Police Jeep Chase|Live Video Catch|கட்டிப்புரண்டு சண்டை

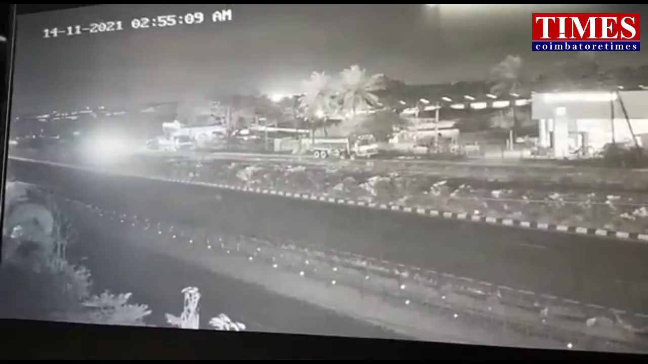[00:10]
கோவை மாவட்டம் நிலாம்புரில் இருந்து, கேரலாசில்லும் தேசையின் இடிஞ்சாலையிது, வேகமாகச்சென்ற இற்சக்கர வாகனத்தை காவல் துரையின் ஜீப் பொண்டுரு விரட்டிவிந்து மரித்தது
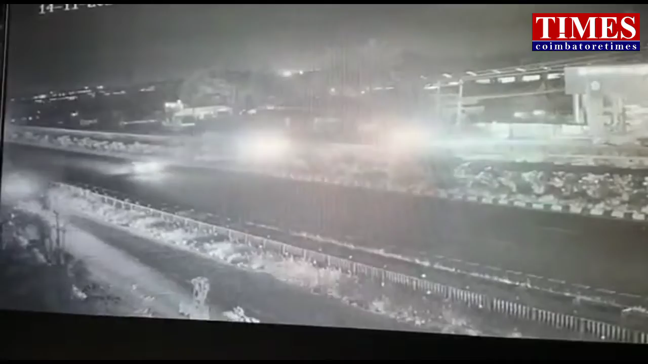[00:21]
இரண்ட நபர்கள் பைக்கைப் போட்டு விட்டு தப்பி ஓடினர் ஜீப்பில் வந்த காவல் துரையினரும் அந்த நபர்களை விரட்டிச்சென்ற காட்சிகள் தான் இது